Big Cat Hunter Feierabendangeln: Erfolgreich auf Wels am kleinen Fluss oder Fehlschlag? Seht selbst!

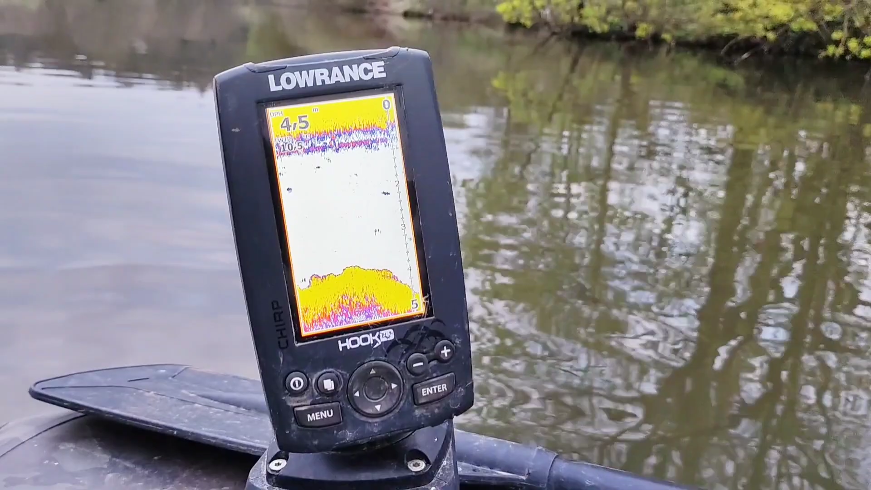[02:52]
Jetzt werden wir quasi, jetzt müssen wir rückwärts denken und da werden wir gleich den Stein hinlegen.
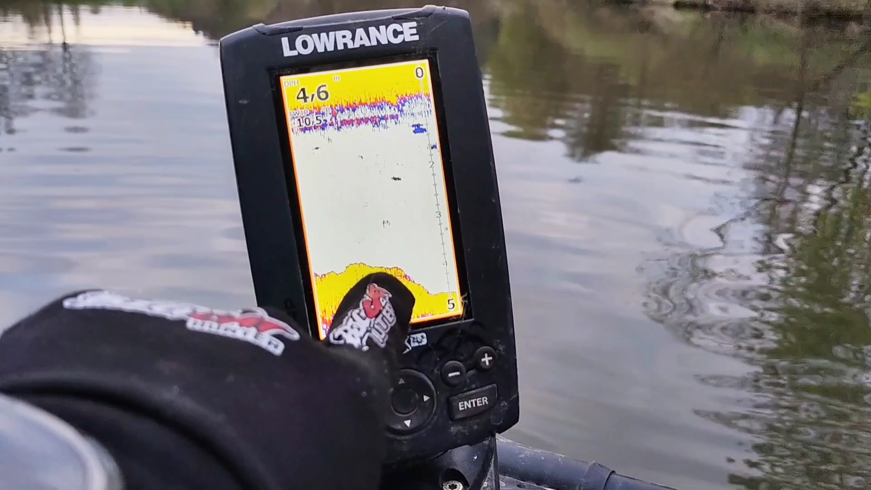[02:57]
So, ich habe jetzt hier was richtig Interessantes ausgemacht. Das ist auch immer so, guckt ein bisschen rechts, links.